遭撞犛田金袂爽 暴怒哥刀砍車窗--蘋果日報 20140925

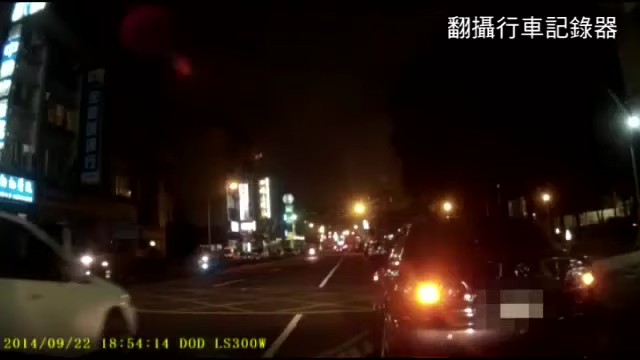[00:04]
台湾的治安怎么了？行车恶煞层出不穷。 哎呀， 怎么了？ 撞到了。 白车王姓驾驶不小心擦撞这个32岁李姓骑士，他飞身扑地，起身后怒气冲冲要求赔偿。